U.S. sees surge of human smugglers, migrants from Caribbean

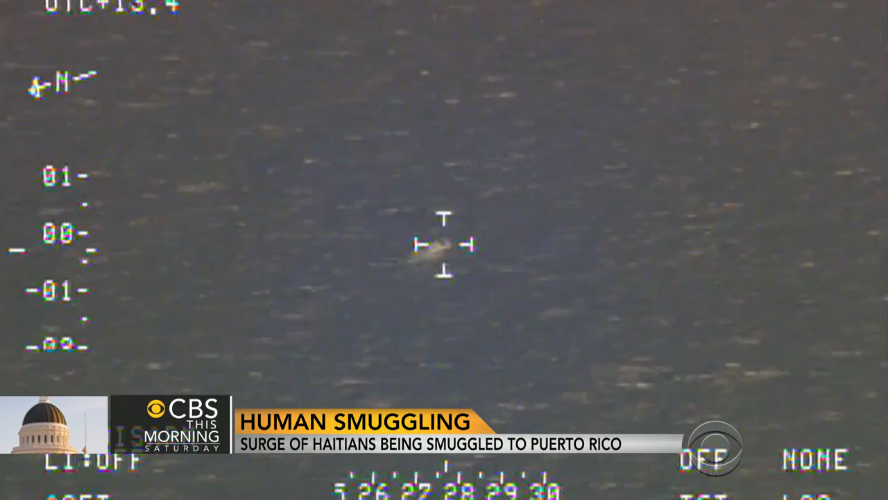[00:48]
Recently, Skeen spotted this boat, called Ayola, racing toward Puerto Rico. On board, two Dominican smugglers and ten Haitian migrants trying to enter the U.S.